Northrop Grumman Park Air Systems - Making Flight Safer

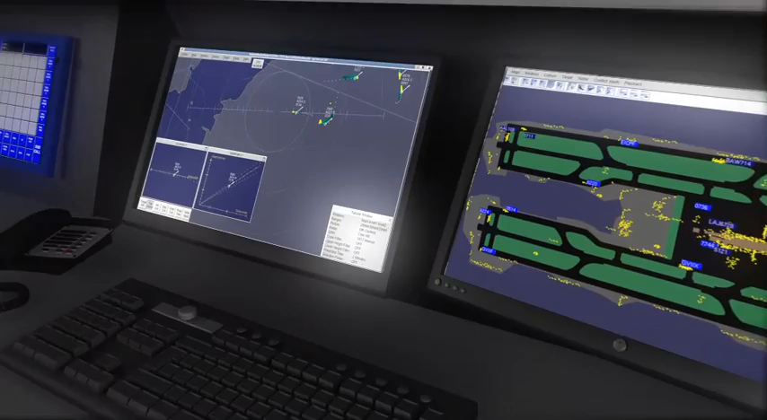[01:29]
the system lays the radar information over maps of the area,
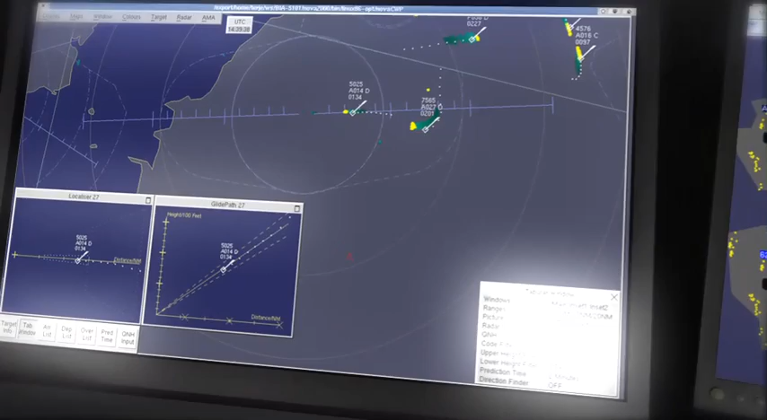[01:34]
providing the controller with the necessary tools to help aircraft achieve a smoother descent, which in turn increases efficiency, saves fuel and reduces emissions.